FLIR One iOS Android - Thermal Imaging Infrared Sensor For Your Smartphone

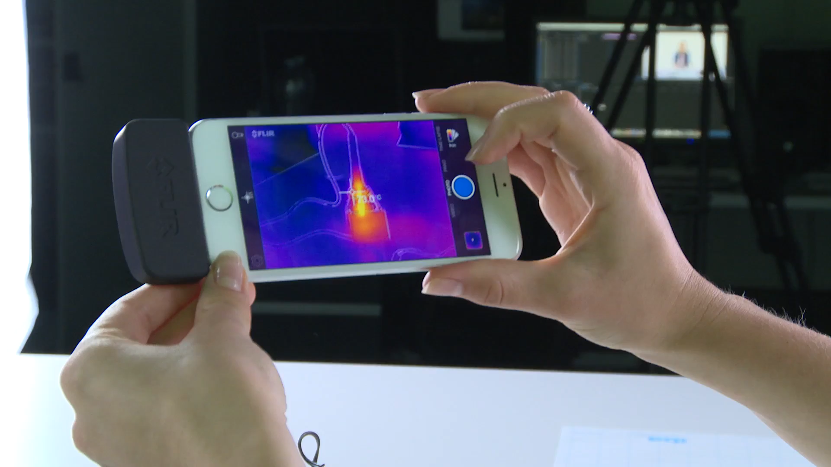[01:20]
Here we have a soldering iron, a fan and also we have a hot spot on our table.